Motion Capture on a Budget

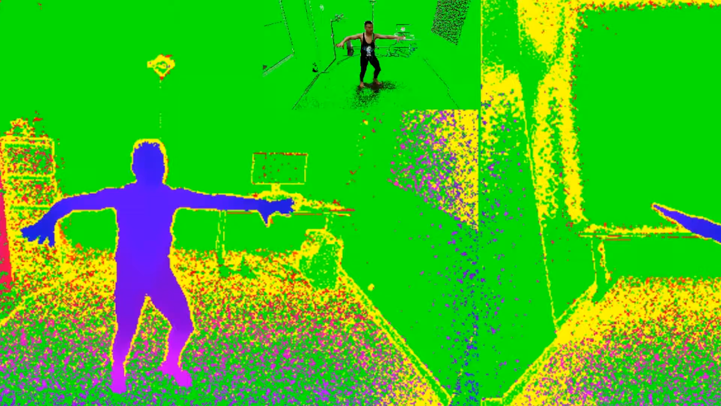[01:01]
We found that when we get low to the ground the iPiSoft loses tracking completely.